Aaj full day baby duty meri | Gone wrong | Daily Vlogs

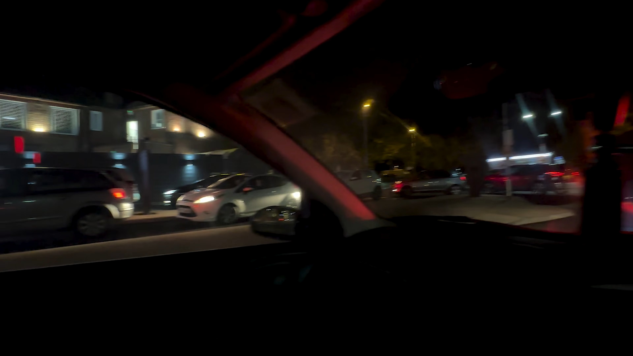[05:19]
और ये सारी देख रहे हो ऑल द वे उधर तक, ये सारी ड्राइव थ्रू की लाइन है यार, आज फ्राइडे नाइट की वजह से बहुत ही ज्यादा रश है।